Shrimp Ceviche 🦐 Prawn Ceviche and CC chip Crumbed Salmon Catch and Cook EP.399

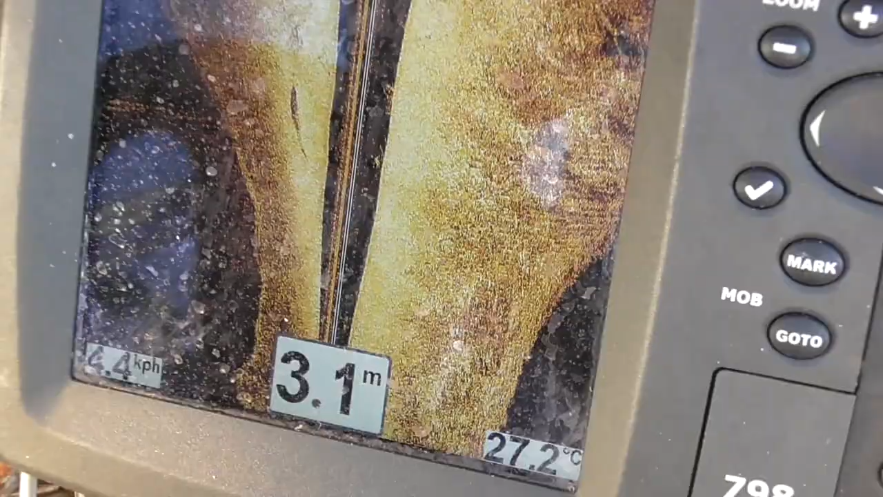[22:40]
On screen: depth 3.1 m, water 27.2°C
Okay, I'm going to have to try and get in there, but that's him right there.